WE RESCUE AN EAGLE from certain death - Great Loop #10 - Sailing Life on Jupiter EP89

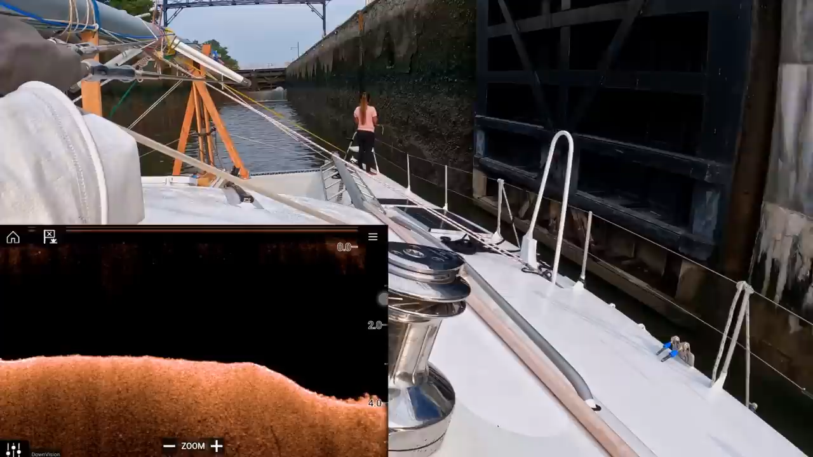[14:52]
You can see the wall's pretty rough. You don't want the boat or the fenders even to be rubbing on that. So the slower the better right here. Put them both in reverse to reduce our way.